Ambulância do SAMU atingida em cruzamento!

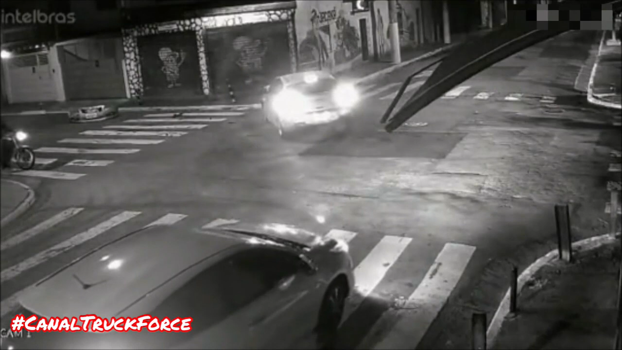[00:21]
Uma ambulância do SAMU foi atingida em cheio por um carro em um cruzamento. Apesar da gravidade do acidente, não houve nenhuma vítima fatal. Canal TruqueForce, o canal dos caminhões.